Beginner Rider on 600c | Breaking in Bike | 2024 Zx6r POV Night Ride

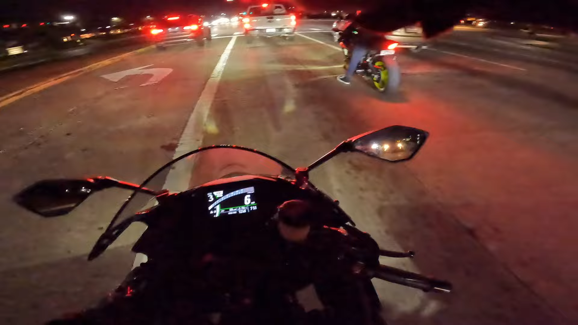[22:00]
Bro, what did Chris just do? Why did he do that? Why?